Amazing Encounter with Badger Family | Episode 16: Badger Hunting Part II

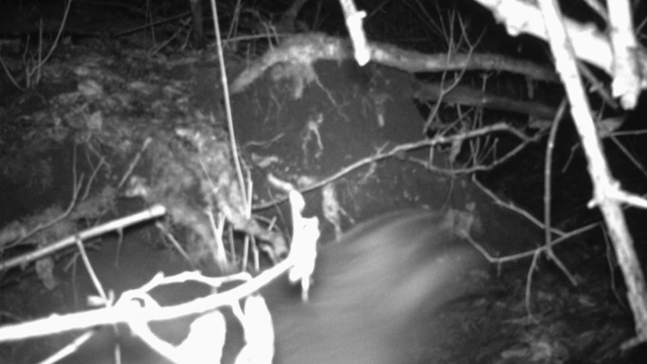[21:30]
the camera trap only recorded stills and not video however what you see on this picture is unmistakably a badger you can see the gray fur and the top of the hat with its typical black and white stripe pattern yes this is indeed a badger
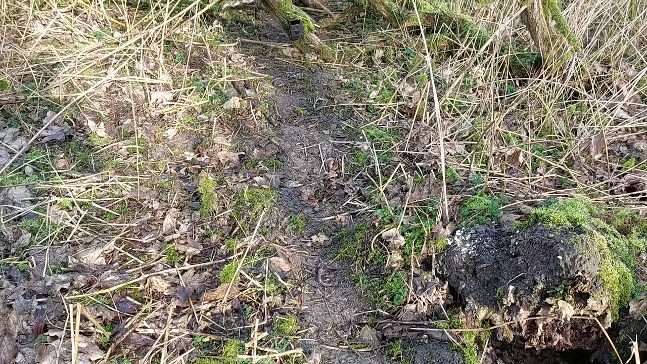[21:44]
a couple of days later i decided to mount my camera trap near another set i decided to suspend the camera trap directly above a badger trail and this trail was clearly worn and used a lot and i got lucky that first night
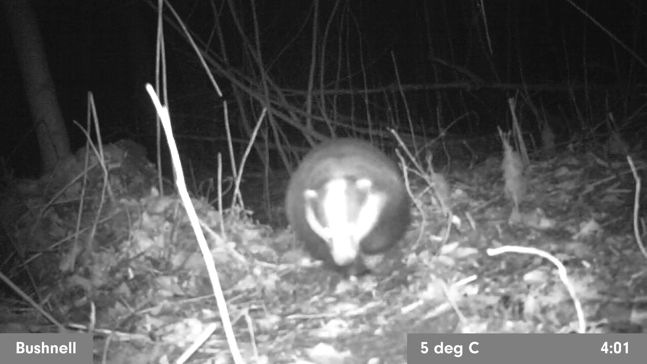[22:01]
an adult badger slowly approached the camera trap but then the camera trap clicked when it started to record a video and this spooked the badger so it ran away and you can see the badger looking around trying to find out what was going on and then suddenly the adult badger returned to the set where it was fighting with a juvenile
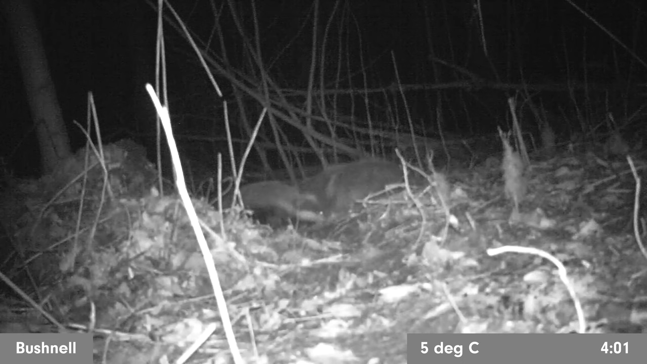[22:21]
which was also keen to explore its environment and to find out what was going on
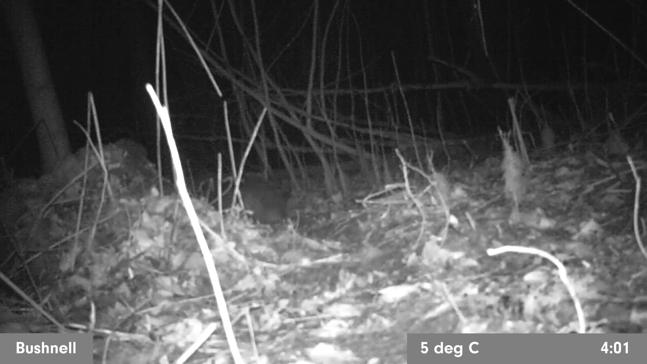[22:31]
after a short skirmish the juvenile held back and the badger returned to the camera trap and after a while it decided that things were safe and it trotted off into the forest and you can see that the juvenile stayed back for a while after which it also trotted off into the forest so even though these camera traps do not yield fantastic image quality it is amazing to see this social behavior of badgers up close and
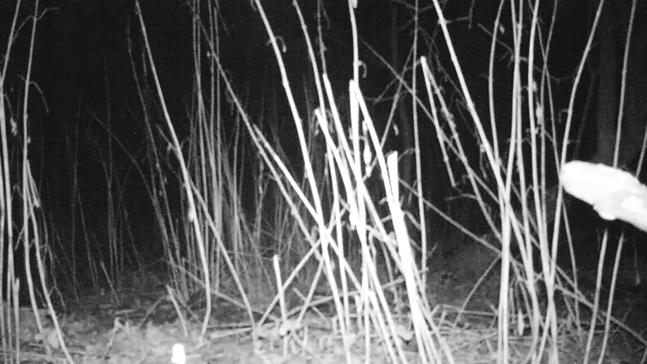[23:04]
personal and this is great news because this means that this set is occupied and this spring i will return with my photo blind and my telephoto
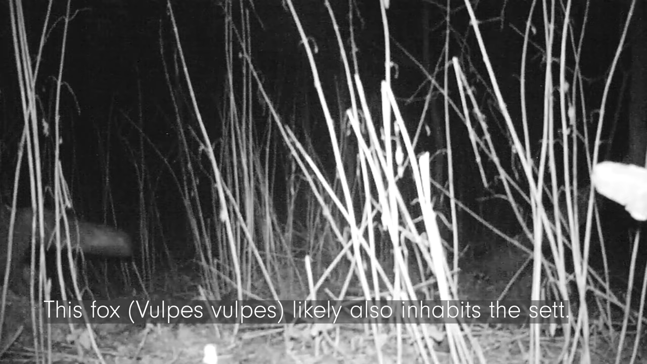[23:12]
lens and hopefully i can make some beautiful stills and video of these animals
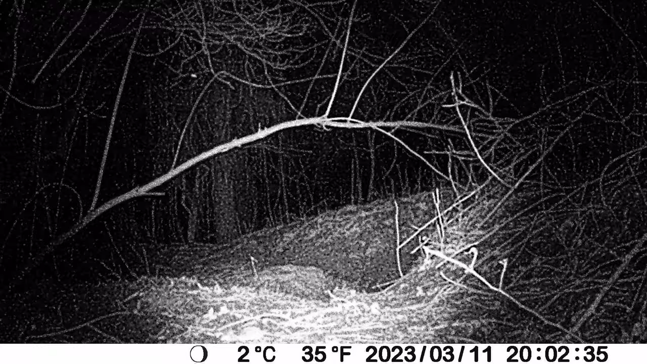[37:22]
since two entrance holes showed lots of burrowing activity i was puzzled to only have captured the mouse
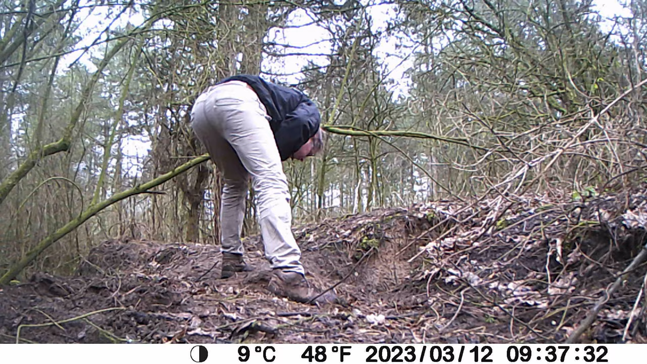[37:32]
but badgers sometimes don't leave their set so i left the cameras on for another night again the mouse made an appearance but then this lovely fox showed up again and posed in front of the camera
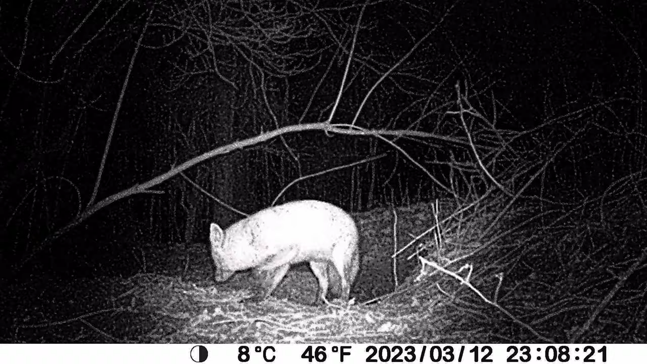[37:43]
i did not capture anything else here that week so i decided to return to the first set i showed you in this video where i also captured my first badger
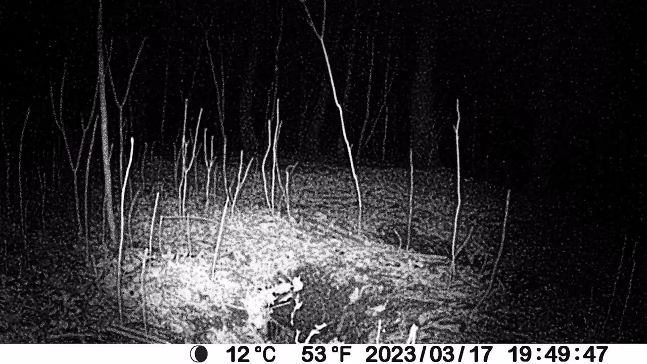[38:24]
again the first night i only captured a mouse which clearly inhabits this badger set then finally an adult badger emerged from one of the many holes of this set and started exploring i find it amazing to see an animal this large emerge from a relatively small opening about five hours later the badger returned only to walk off again in the direction where i found
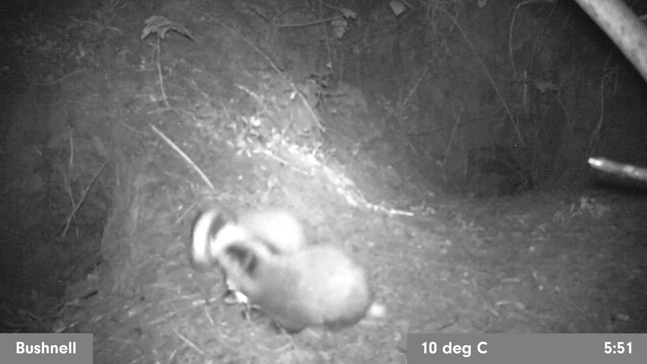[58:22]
And to make things even better, one of my trail camps recorded two additional cops at the set where I also documented the fox. This brings the total to eight cops. But I'm sure that many more can be found since I have so many sets in my area. Apparently, this area provides good habitat for badgers since they produce so many cops.